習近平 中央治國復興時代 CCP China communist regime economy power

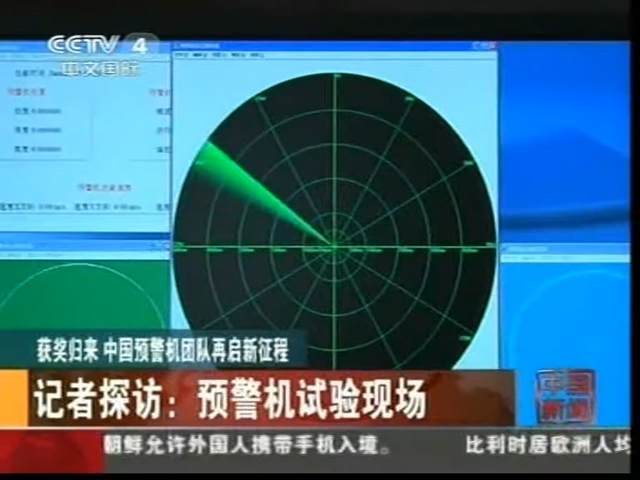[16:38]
的过程中预警机会把通过雷达获得的目标信息传给战斗机这样预警机能看多远战斗机也就能看多远